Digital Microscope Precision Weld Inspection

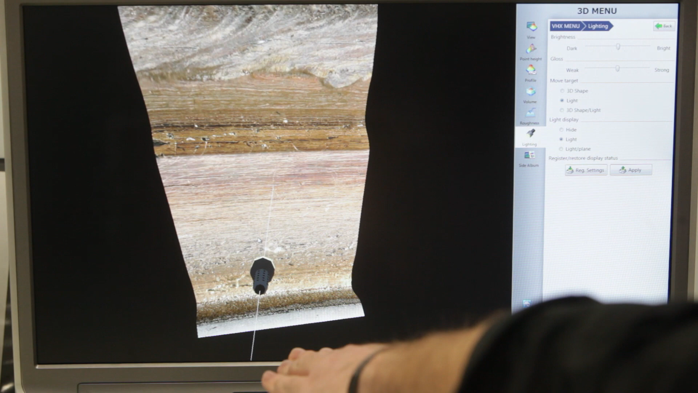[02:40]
Even after you take the image, you can adjust lighting to reveal surface textures, anomalies on the part, as well as grain structure.